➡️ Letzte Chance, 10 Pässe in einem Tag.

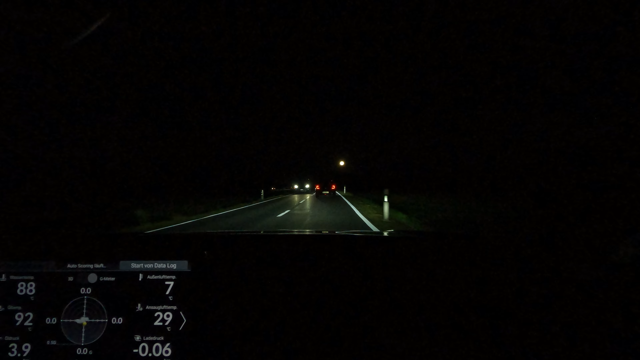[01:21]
Wir sind jetzt in Rotenturm, Kanton Schwyz. Ich weiß nicht, wo offiziell der Pass sein soll. Also hier ist Rotenturm, Sattel folgt dann gleich als nächstes, aber das ist dann schon wieder ein bisschen weiter unten.
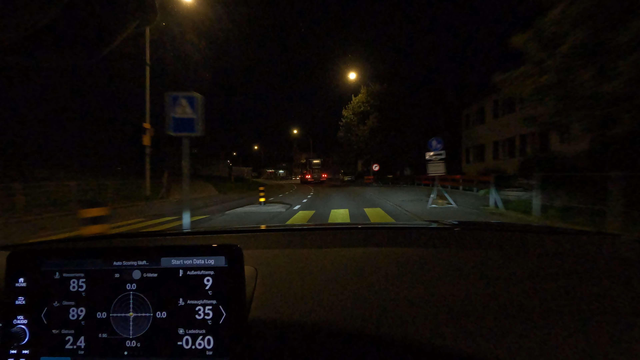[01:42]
Jetzt kommen wir runter Richtung Satteldorf. Somit, ja, gleich hier kommt das Ortseinfahrtsschild Sattel. Hoffe, das hätte man jetzt sehen können auf der Kamera. Somit haben wir dann die erste Station oder den ersten Pass gleich durch. Wir sind in Wassen angekommen.